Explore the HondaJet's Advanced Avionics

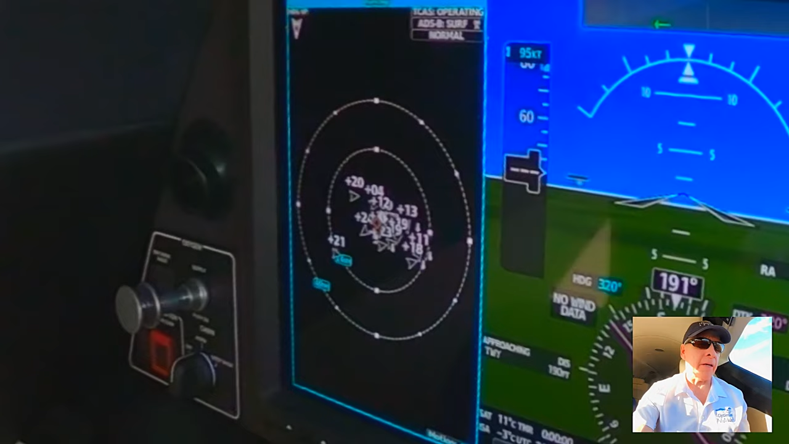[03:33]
I can zoom this out to the 40 mile ring and plus or minus 2,600 feet.
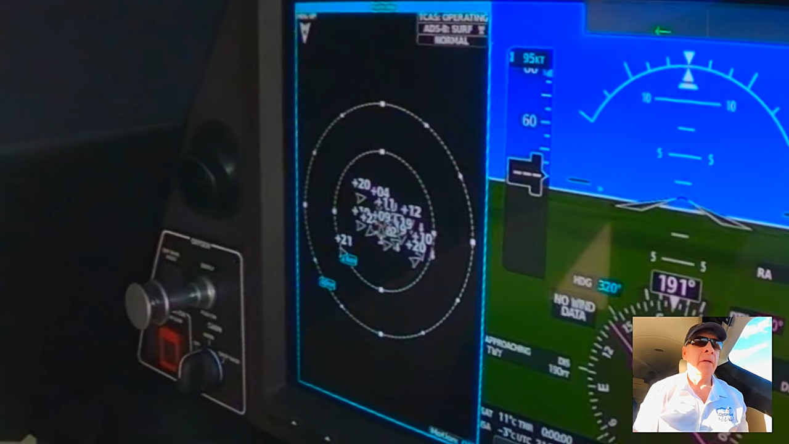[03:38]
And that's a filter. We can turn that filter off and see if we're up high all the way to the ground or if we're down low all the way above us.